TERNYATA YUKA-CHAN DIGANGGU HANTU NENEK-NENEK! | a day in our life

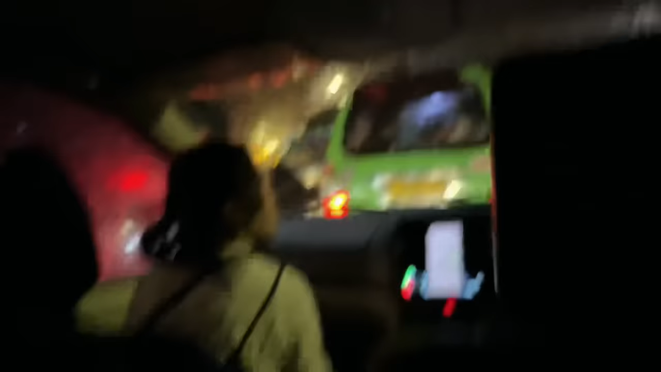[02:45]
Terabas aja Ibadahnya itu mulainya jam 7 Ini sisa 5 menit lagi Dan keadaannya tuh bener-bener gak bergerak sama sekali